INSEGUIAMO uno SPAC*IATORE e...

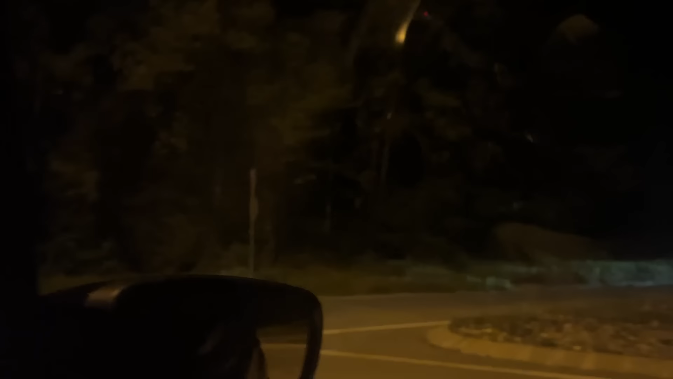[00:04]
Eccolo, eccolo, eccolo, eccolo. Eccolo, eccolo, eccolo. Eccolo. Aveva il macete, aveva il macete. Via, vai via, sì.